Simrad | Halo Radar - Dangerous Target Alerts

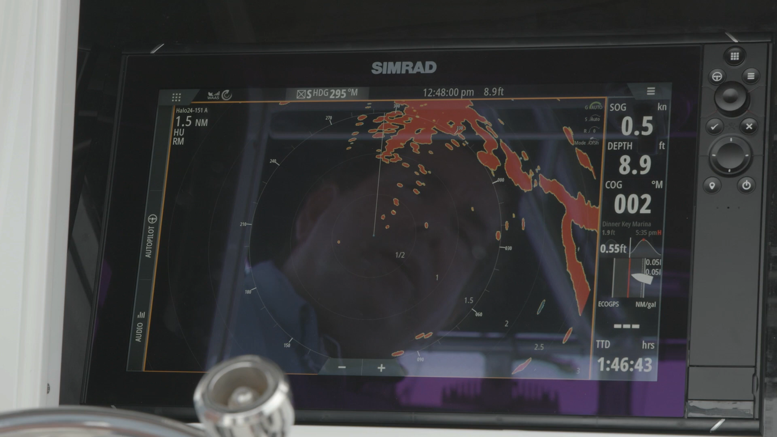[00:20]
this alarm will show up in any screen that you're on, whether you're on chart, sounder, radar, and you simply hit the Home menu,
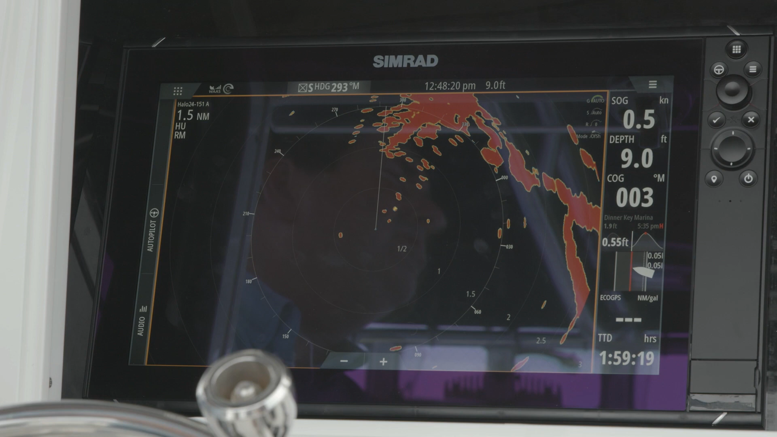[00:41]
So what we're going to do is we're going to go and we've got a vessel here moving.
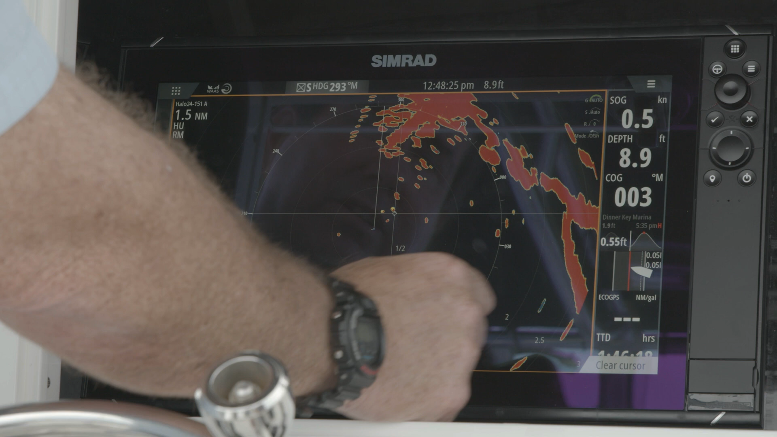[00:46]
We're going to acquire it.
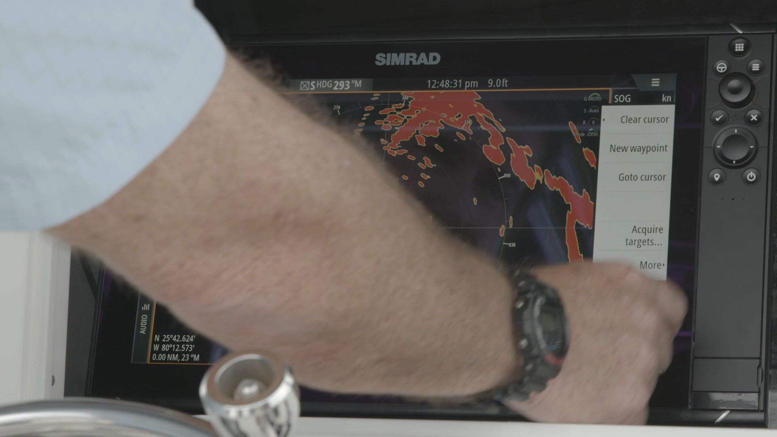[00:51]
And you see that that alarm popped up because it fell within our TCPA and CPA for that MARPA target. So now we have the ability to ignore it, just means that it's going to go away, it'll stop alarming, it'll still stay in our almanac.
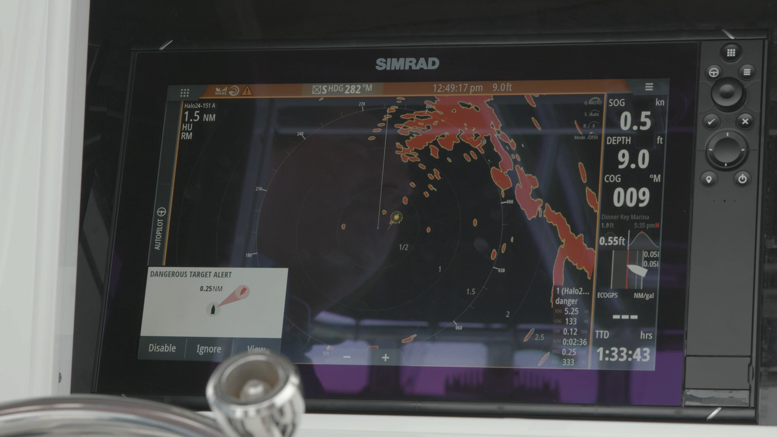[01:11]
Disable means completely disable the feature for that or view, which means we go, we can view,
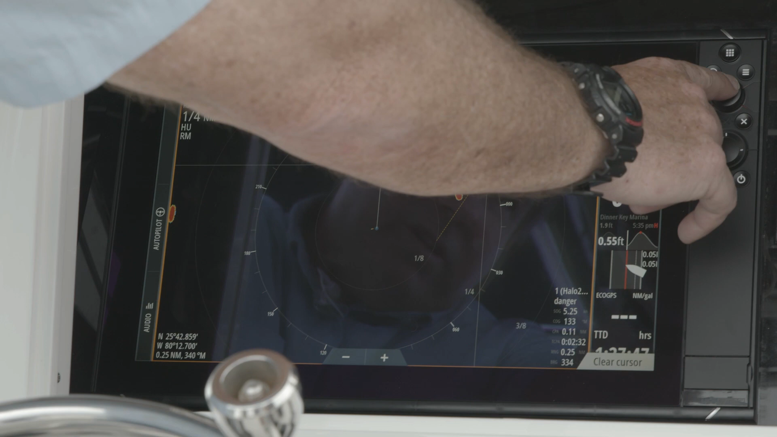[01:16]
and by pressing the rotary knob over the checkbox, we can actually see all the bits of information about that vessel.